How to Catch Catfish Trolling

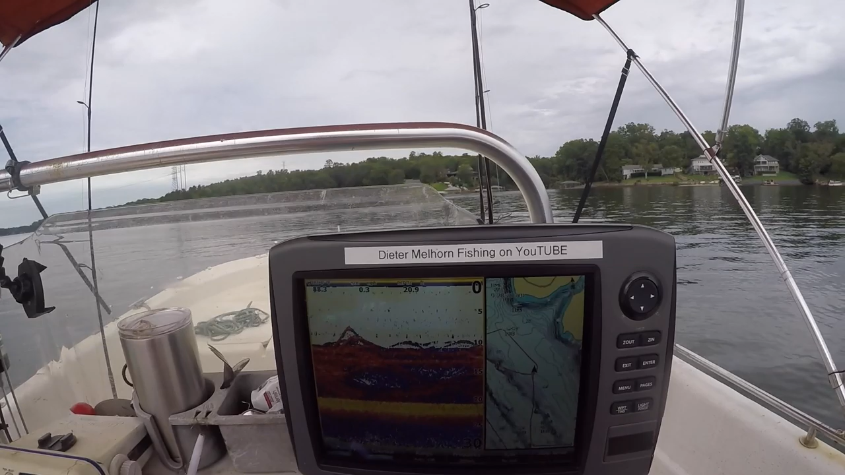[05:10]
That's what they look like on the screen right there, boys. That is a pile of them. That is all perch.
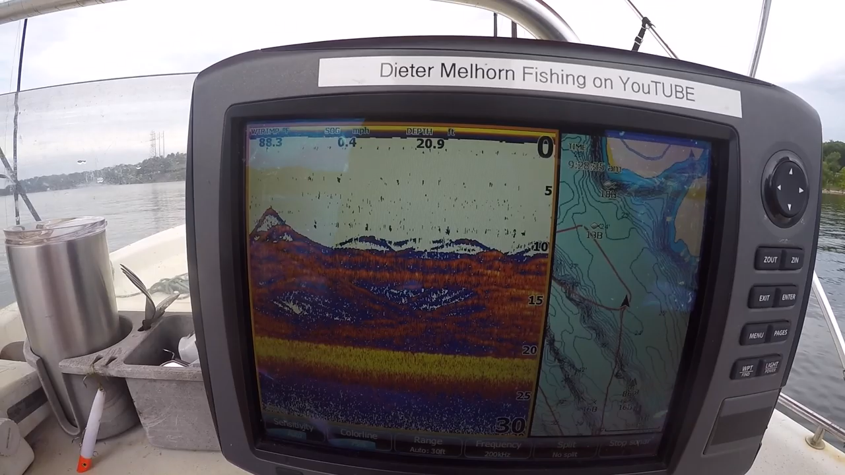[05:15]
On screen: depth 20.9 ft, speed 0.4 mph
I should be able to get on some here. Let me reel up through. There they go. They're hitting it as I come up through it. Boom. There they go.